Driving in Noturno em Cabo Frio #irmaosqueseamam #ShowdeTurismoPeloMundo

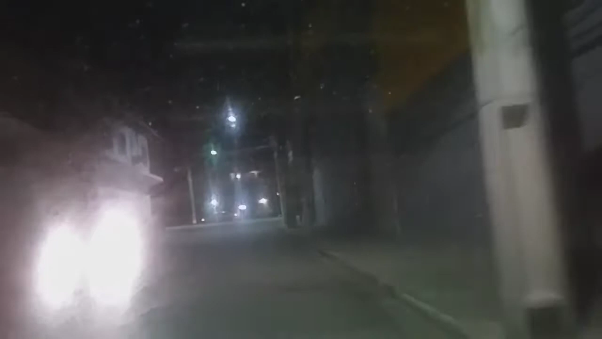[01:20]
Ah, o vidro não tá legal. Tá sujo, tá embaçado, tá vendo? Bem passado, tem que passar o pano. Tá muito embaçado.
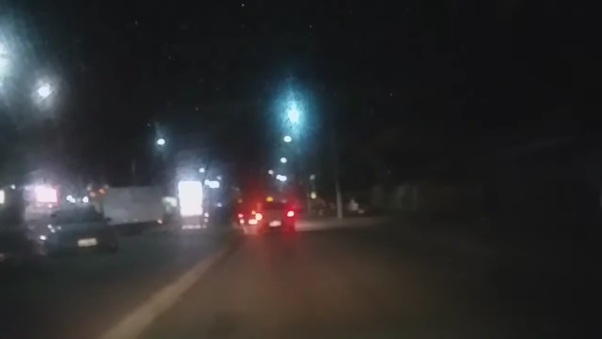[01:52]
Vai. É que o vidro tá embaçado. Ó, se limpar, ó. Tá vendo? Se limpar, fica bom.
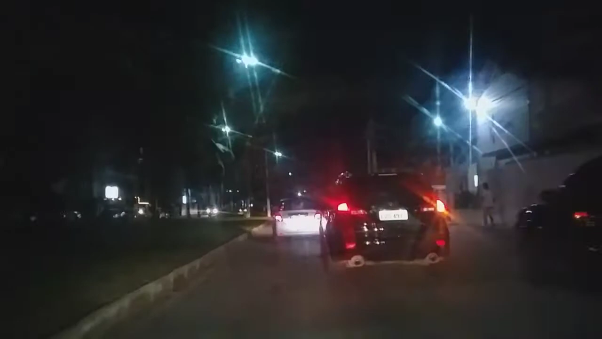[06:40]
Eu tô botando seta pra lá. É, e foi cortando lá de cá.
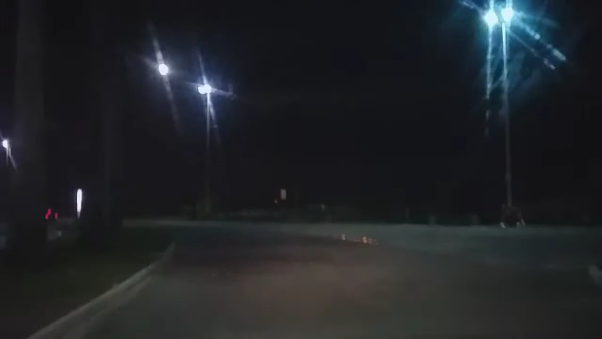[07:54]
Estaciona aqui, ó, aqui pode. Aqui pode o quê? Ali, ó, do lado de cá, ó, que eu tô falando. Aqui, ó, tem vaga aqui na frente, se eu não encontrar lá em cima, tem aqui, ó, do lado de cá, ó.
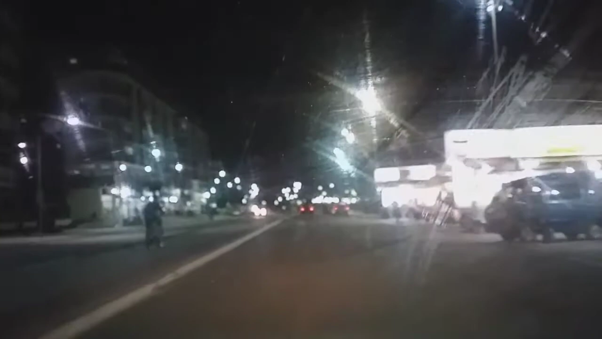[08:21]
Pode botar onde que ele botou ali. Se tiver vaca, né? Se tiver do lado de cá, eu paro. Bota lá no não, forte.
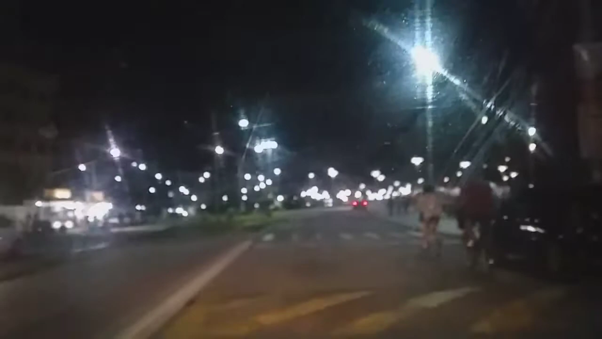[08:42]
Se tiver do lado de cá, eu paro do lado de cá, não, lá em cima, depois vim a pé. Claro. Quero botar perto. Ó. Ali acho que já não tenho. Ali, atrás daquele carro ali, ó. Ah, atrás daquele carro ali tá. A ali gente tá vai lá. A pé pra lá. A única vaga que tem é ali. Ali, ó.
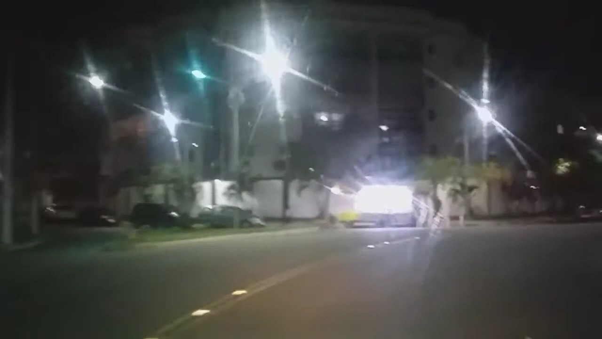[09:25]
Vai aqui olhando que eu tá de carro do lado, atrás do meu lado aí. Tem não. Aqui é moto. Tá olhando pra lá que eu olho pra cá. Qualquer coisa eu desço ali. Aqui é uma vaga aqui, ó. Cadê? Só que deve ser idoso. É? É idoso. Idoso. Já tem pro carro. Vamos descer aqui igual ele fez? Claro que não. Claro que vão, pô. Tá lá na frente.
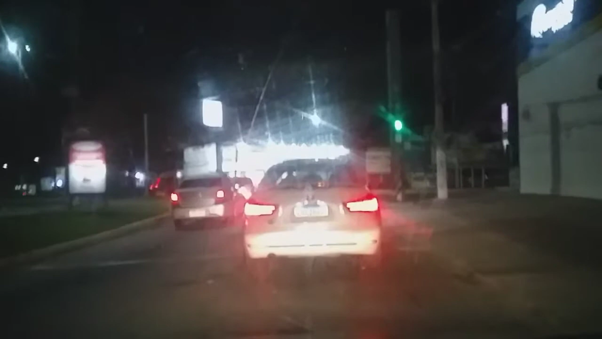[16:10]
Sabe, aí nem porque a gente tá avançando. Ó, oh, querendo me cortar. Bem, me dá. É, jogando pra cá.
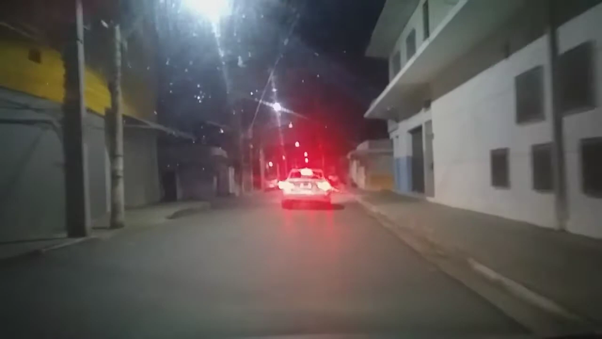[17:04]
Ih, pensei que ele ia pra lá. Ele vai direto, a gente vai parar aqui no buraco. Não. Acho que tem dois buracos, é? Pra cá. Não, porque tem um outro buraco.